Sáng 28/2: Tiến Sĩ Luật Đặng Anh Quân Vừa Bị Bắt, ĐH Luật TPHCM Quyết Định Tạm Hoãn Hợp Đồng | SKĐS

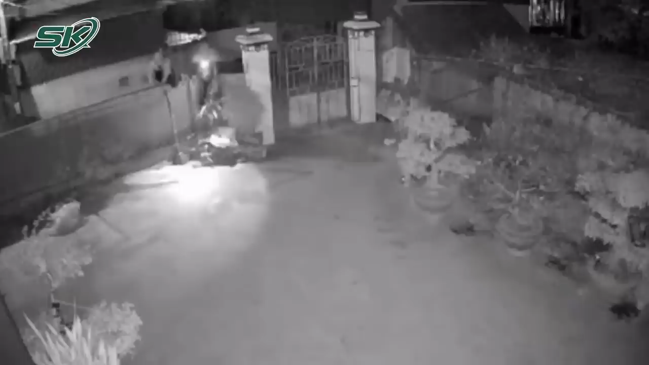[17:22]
Thế nhưng trong thời gian qua, vấn đạn trộm chó đang là mối nguy cơ tiềm ẩn, kéo theo nhiều hệ lụy khác, gây ảnh hưởng nghiêm trọng để trật tự an toàn xã hội. Mới đây nhất, cư dân mạng đang truyền tay nhau đoạn clip, ghi lại cảnh hai thanh niên phối hợp với nhau để trộm chó, khiến dân tình vô cùng bức xúc. Theo đoạn clip ghi lại, khoảng hơn một giờ sáng ngày 24 tháng 2 vừa qua, hai thanh niên đi bộ trong một con hẻm có đông đúc nhà dân. Lúc này phát hiện tiếng chó sủa từ một nhà dân, lại thấy tường rào thấp nên một thanh niên đã nhảy vào bên trong để tiếp cận con chó.